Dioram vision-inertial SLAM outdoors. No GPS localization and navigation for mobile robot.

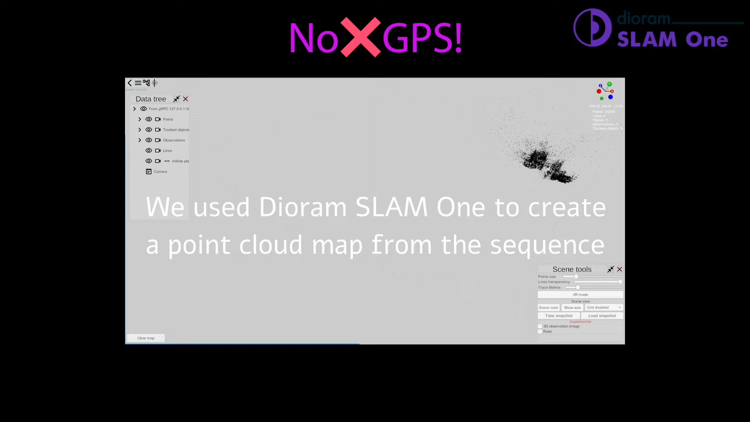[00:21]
Next step is to create a point cloud map of surroundings and create a trajectory with Dioramp SLAM1, simultaneous localization and mapping algorithm.
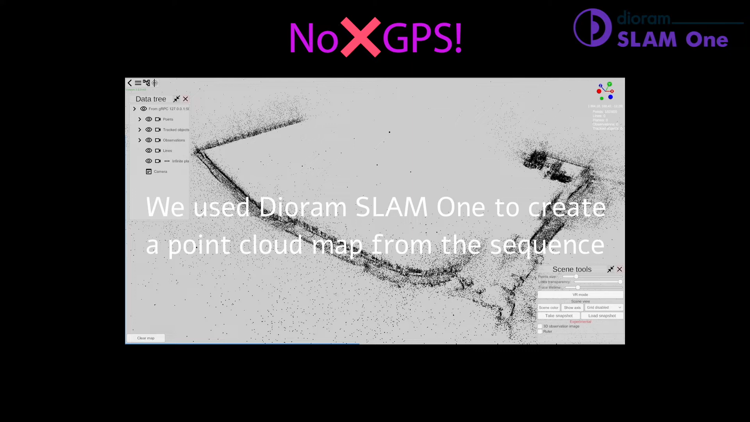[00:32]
We use stereo vision camera Z2 with integrated inertial sensors.
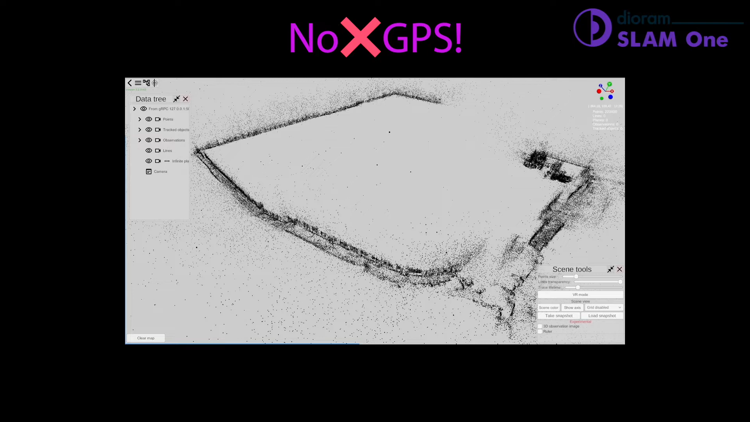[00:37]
No lidars, deep cameras or GPS are allowed.